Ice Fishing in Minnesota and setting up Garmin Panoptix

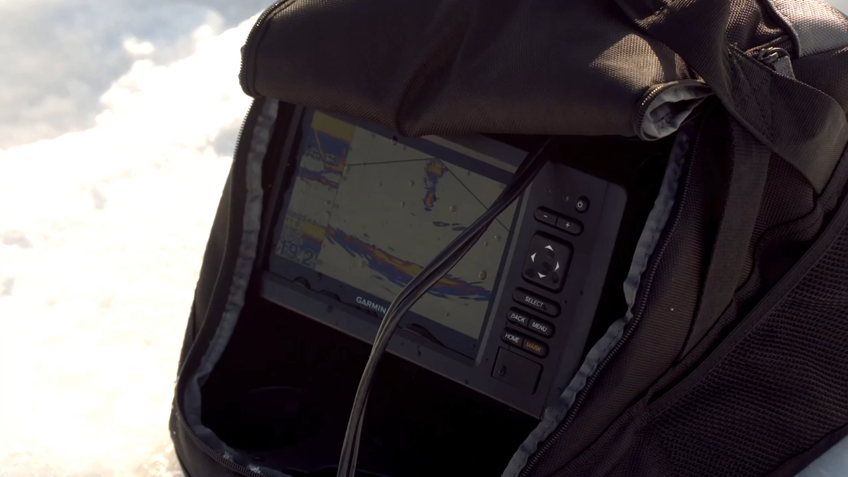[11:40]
view down allows you to cover a lot more water than typical.
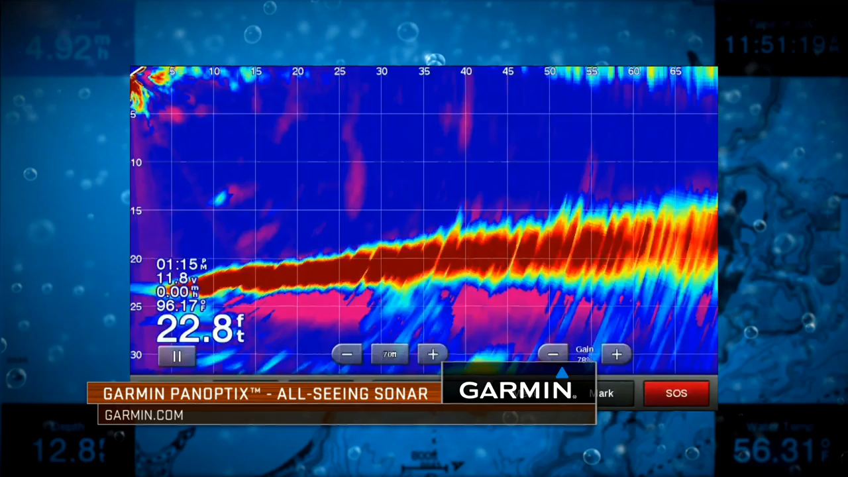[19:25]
On screen: depth 22.8 ft, water 96.17°F
Panoptics has no history on the screen at all. Everything is 100% live.
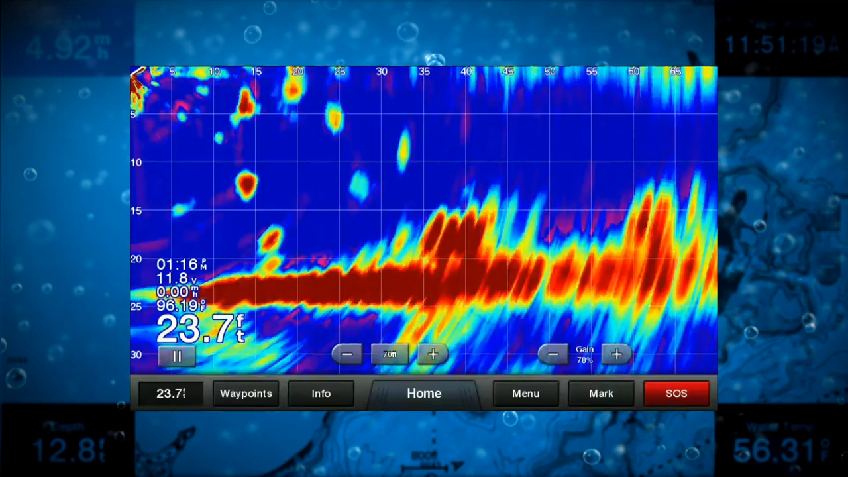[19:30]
On screen: depth 23.7 ft
And what it does for an angler is completely unbelievable.
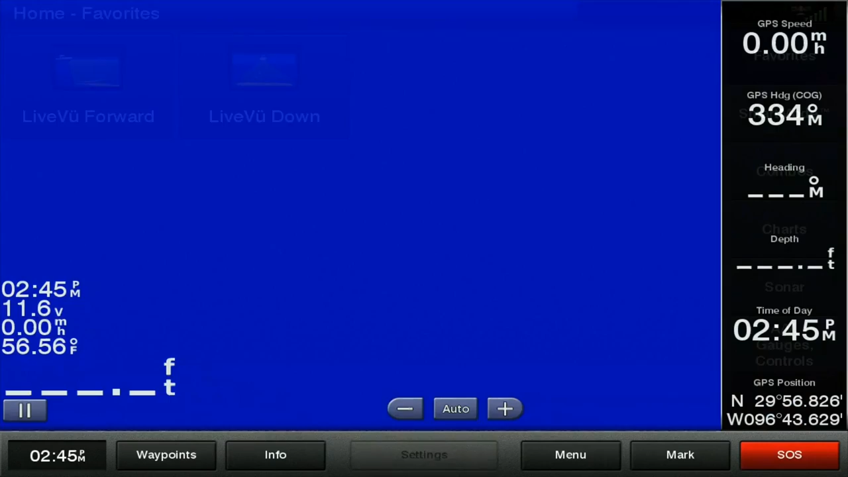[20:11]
Okay, so here we're going to do our live view forward.
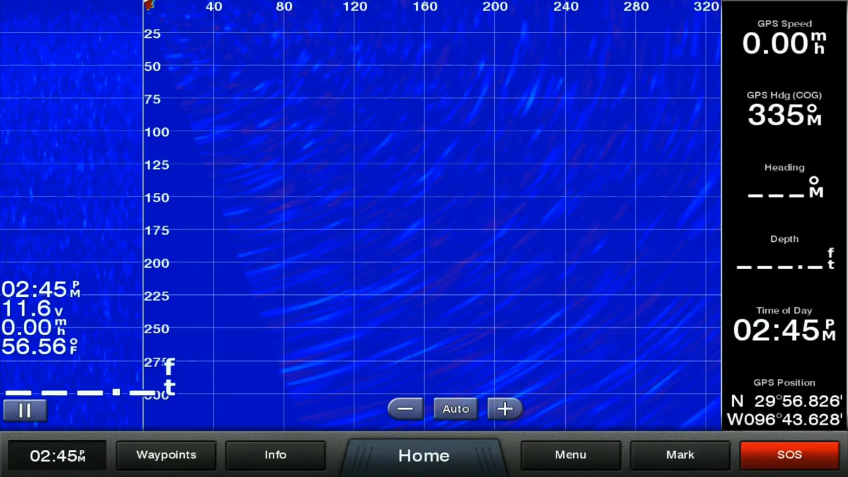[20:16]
On screen: water 56.56°F
And on this particular screen, we're going to start with our menu. And we're going to go to sonar setup.
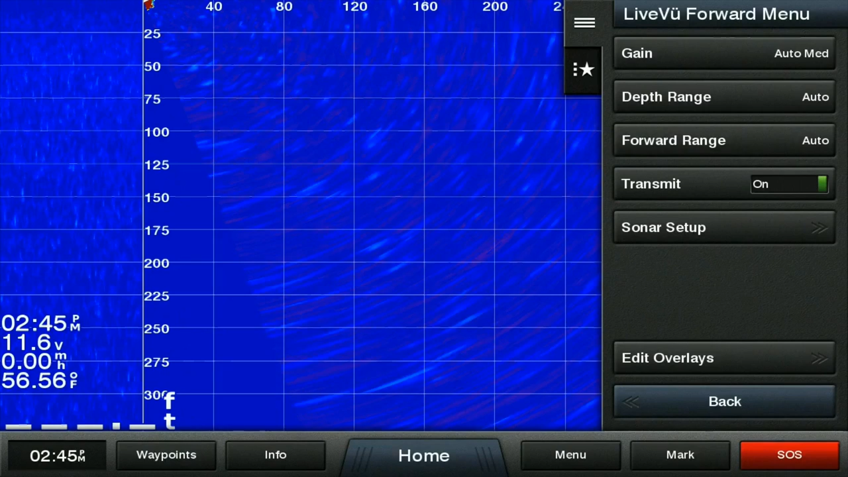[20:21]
On screen: water 56.56°F
And we're going to go appearance.
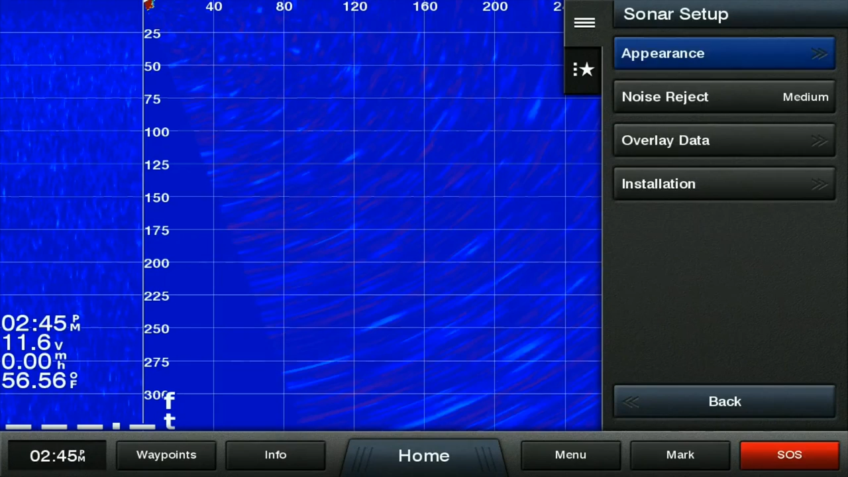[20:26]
On screen: water 56.56°F
And again, if you'll remember, I said we're going to turn the grid on and the history off.
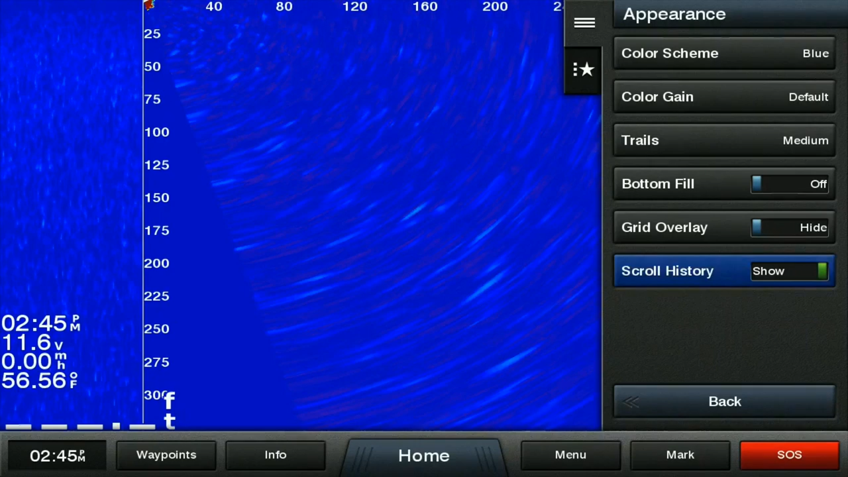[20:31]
On screen: water 56.56°F
And see that removed that history from the screen.
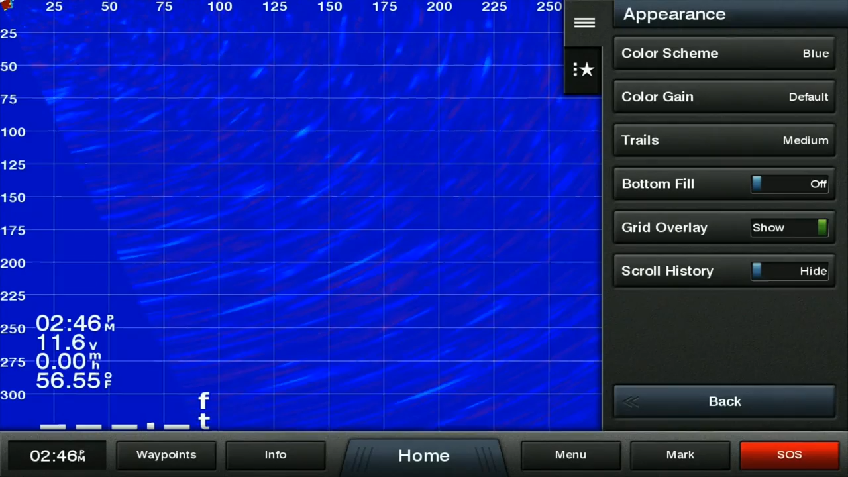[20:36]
On screen: water 56.55°F
We're going to take the color scheme off of blue. Put it on yellow.
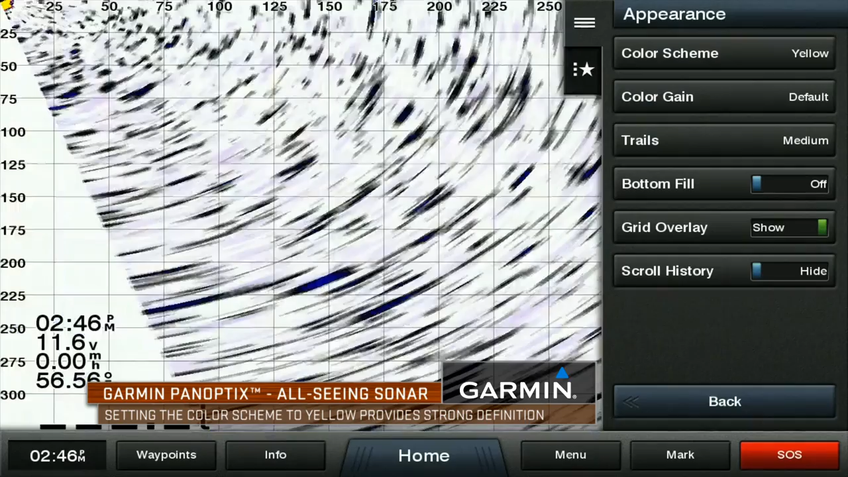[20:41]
See how it makes that a little bit clearer function. Okay.
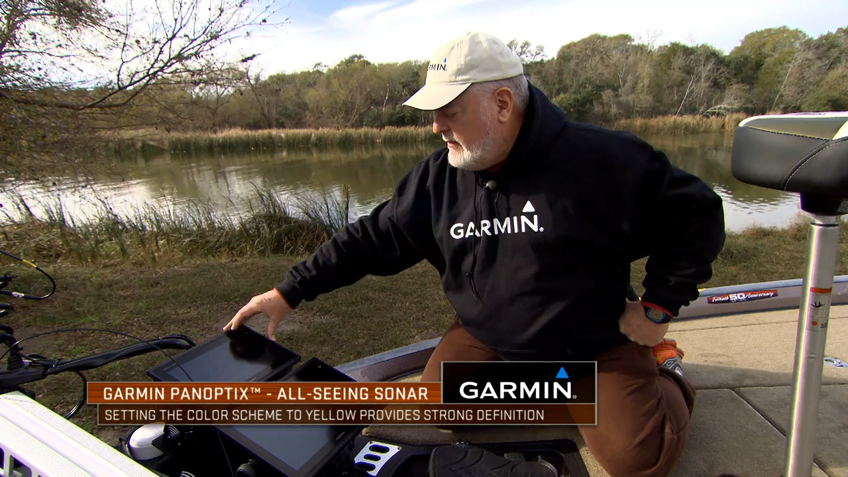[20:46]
And then we're going to go back. Menu. Edit. And we're going to take the side bar off. Back. Back. Okay.
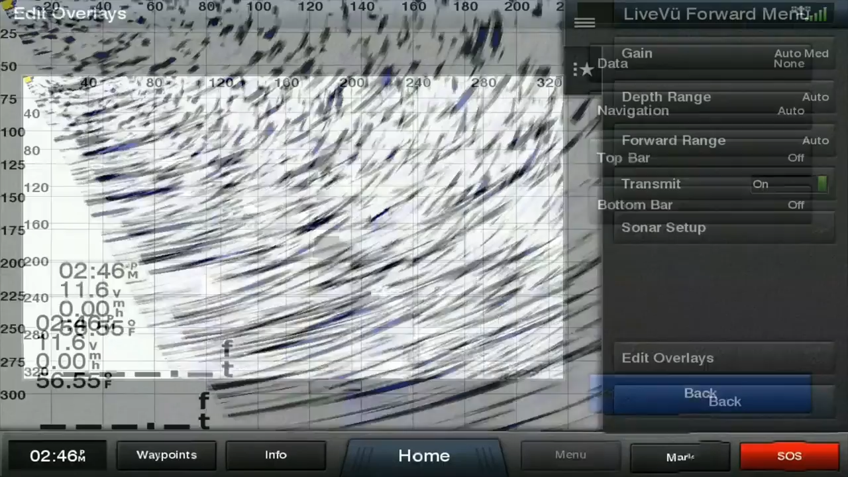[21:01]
And now we have the whole screen. Now if you look here, the gain is on auto medium.
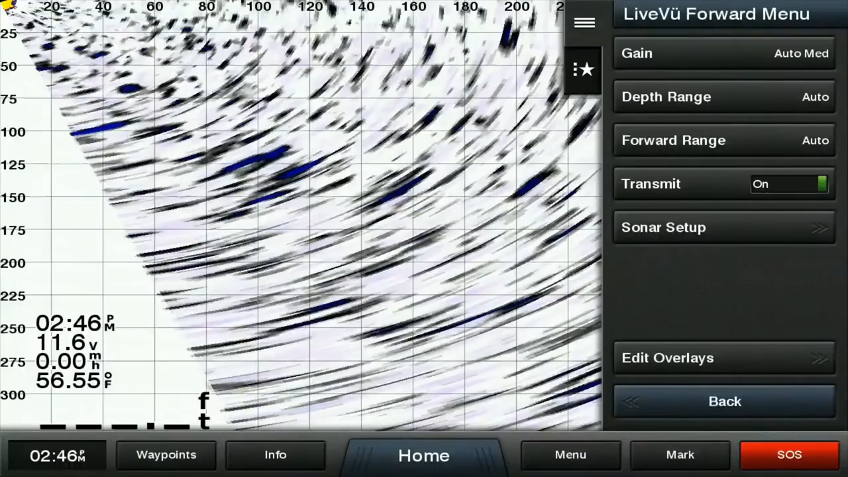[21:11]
On screen: water 56.55°F
And for most anglers, you can actually take and put this into auto low.